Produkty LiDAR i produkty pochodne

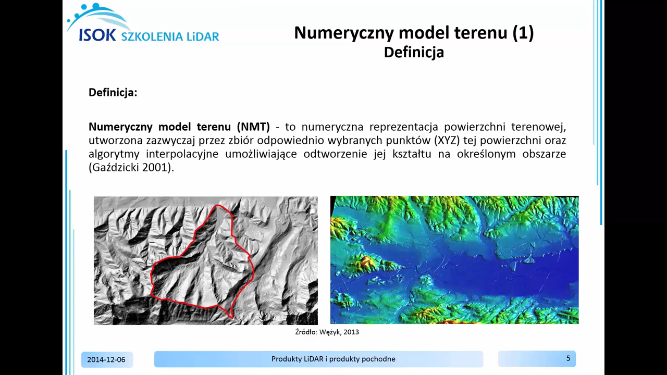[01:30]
na odtworzenie tej powierzchni w dowolnym miejscu. Algorytm interpolacyjny pozwala na określenie wartości wysokości dowolnego punktu na podstawie jego współrzędnych płaskich. Numeryczne modele terenu oprócz punktów wysokościowych mogą zawierać również informacje geomorfologiczne. W modelu tym dane mogą być przechowywane w postaci tablicy i dlatego z racji prostoty i łatwości realizacji model ten stosowany jest najczęściej.
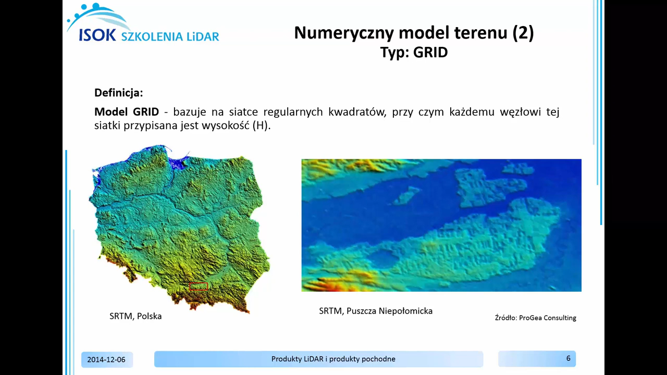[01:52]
Wadą modelu jest brak możliwości wiernego odzwierciedlenia przebiegu linii strukturalnych powierzchni terenu, np. linii krawędziowych na skarpach. Drugi stosowany model organizacji danych NMT oparty jest na nieregularnej siatce trójkątów,
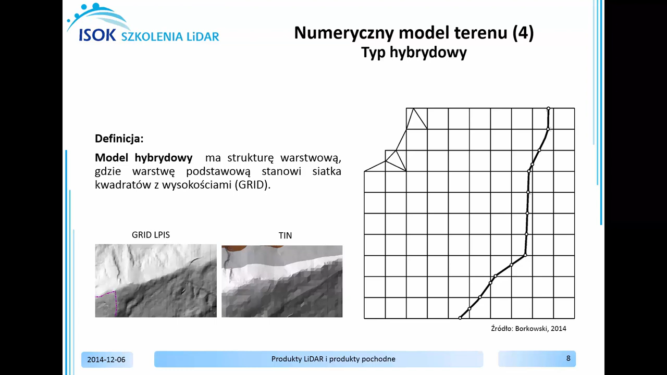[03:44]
jednak w przypadku zasilania numerycznym modelem terenu poprzez dane ALS wystarczające są wysokości na regularnej siatce oraz linie krawędziowe powierzchni. Poszczególne warstwy integrowane są ze sobą na etapie wizualizacji numerycznego modelu terenu czy generowania produktów pochodnych. Model hybrydowy organizacji danych występuje w zaawansowanych realizacjach komputerowych.
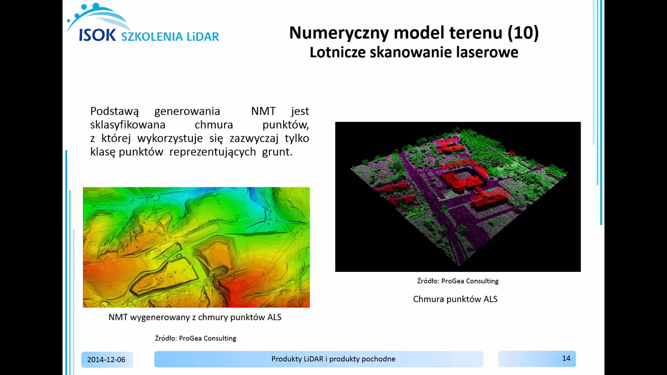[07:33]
Niemal bez wyjątku klasyfikacja nie jest jednak w 100% poprawna, a wygenerowany numeryczny model terenu na podstawie sklasyfikowanej chmury punktów wymaga na ogół dodatkowej edycji manualnej bądź edycję taką należy wykonać wcześniej na sklasyfikowanej chmurze punktów.
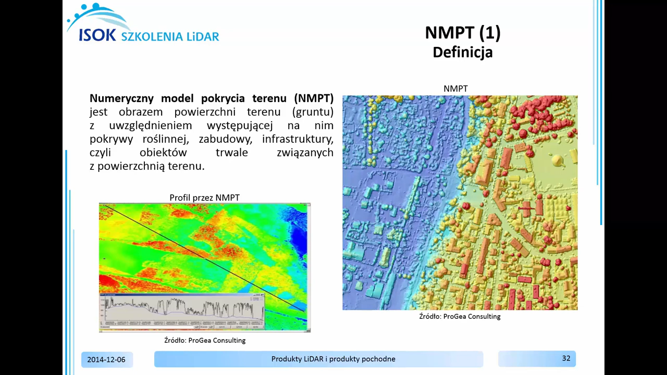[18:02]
Numeryczny model pokrycia terenu jest obszarem powierzchni terenu z uwzględnieniem występującej na nim pokrywy roślinnej, zabudowy, infrastruktury, czyli obiektów trwale związanych z powierzchnią terenu.
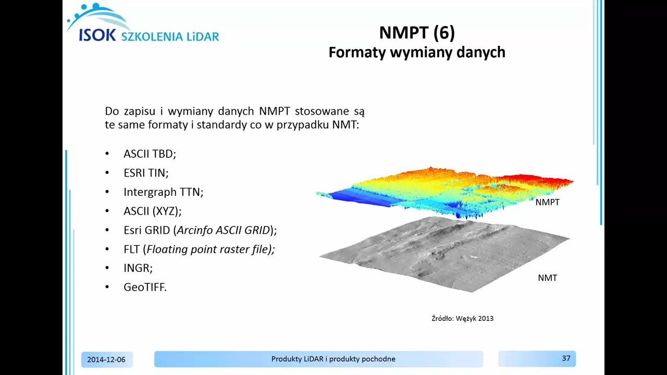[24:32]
Należy dodać, że w odniesieniu do numerycznego modelu pokrycia terenu o zasięgu regionalnym czy globalnym stosowane są niemal wyłącznie formaty rastrowe, np. geotif. Pewnym wariantem numerycznego modelu pokrycia terenu jest znormalizowany numeryczny model pokrycia terenu. Model ten otrzymuje się jako różnicę pomiędzy numerycznym modelem pokrycia terenu i numerycznym modelem terenu.
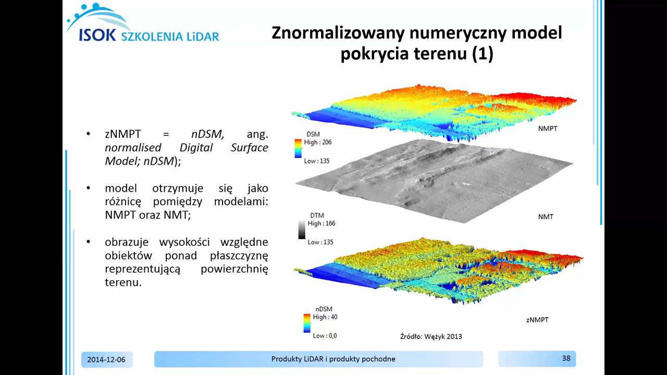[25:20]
Natomiast ZNMPT obrazuje wysokości względne obiektów ponad płaszczyznę reprezentującą powierzchnię terenu. Zaletą znormalizowanego numerycznego modelu pokrycia terenu jest m.in. możliwość bezpośredniego pomiaru wysokości obiektów, np.
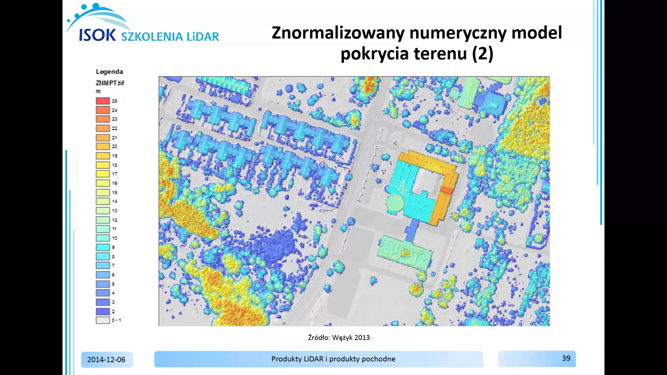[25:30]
budynków czy też drzew. Numeryczne modele pokrycia terenu mogą być generowane dla określonych klas obiektów, np. numeryczny model koron drzew generowany jest w oparciu o klasę punktów leżących na gruncie w połączeniu z punktami klasy wysokiej roślinności, która jest znormalizowana względem numerycznego modelu terenu. Modele koron drzew wykorzystywane są do określenia różnych parametrów drzewostanu bądź pojedynczych drzew.
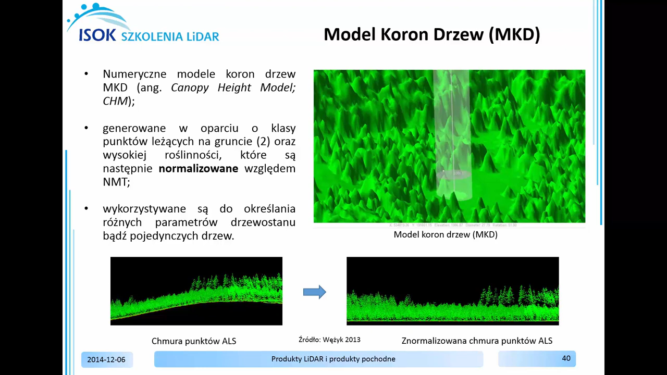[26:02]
Na podobnej zasadzie mogą być generowane numeryczne modele pokrycia terenu dla dowolnej, wybranej klasy czy też określonych obiektów. Generowanie mapy cieniowanej rzeźby terenu ma na celu uplastycznienie rzeźby terenu, a efekt ten uzyskuje się poprzez odpowiednie oświetlenie numerycznego modelu terenu z określonego kierunku.